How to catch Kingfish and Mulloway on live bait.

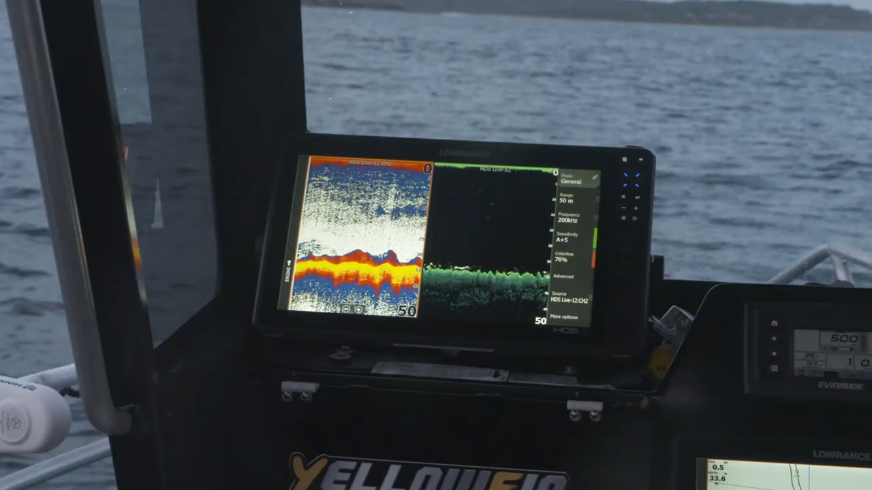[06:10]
Marked a couple of fish on the sander there a minute ago.